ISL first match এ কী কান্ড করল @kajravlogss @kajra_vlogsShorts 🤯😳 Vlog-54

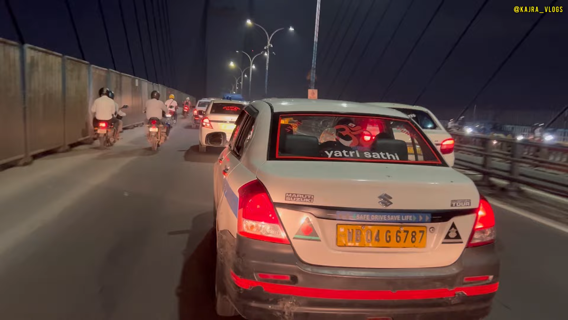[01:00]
তাও মানে এখানটা একটু ক্লিয়ার হলো, পেছন দিকটা ভালো জ্যাম ছিল।
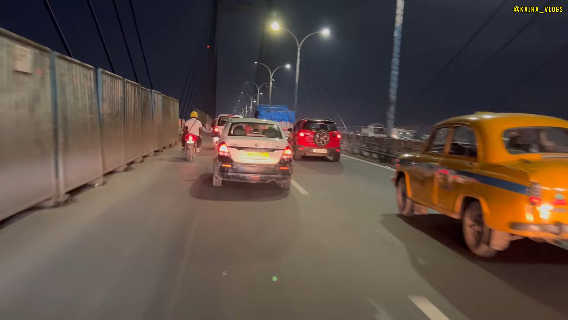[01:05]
ঠিক আছে, তো চলো যেতে যেতে কথা হচ্ছে, বেশিরভাগ কথা তো যেতে যেতে কথা বলতে পারবো না, কারণ আমরা আজকে একটু খুব তাড়ায় আছি।
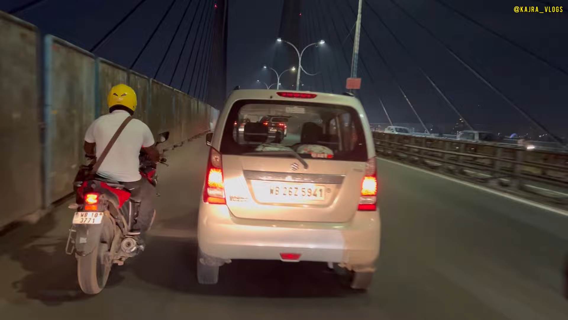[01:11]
আরে সাইড দাও মারা, কান মারাচ্ছে লেওড়া, তো খুব আজকে তাড়ায় আছি, তো যেতে যেতে দেখাতে পারবো না, গিয়ে দেখাচ্ছি।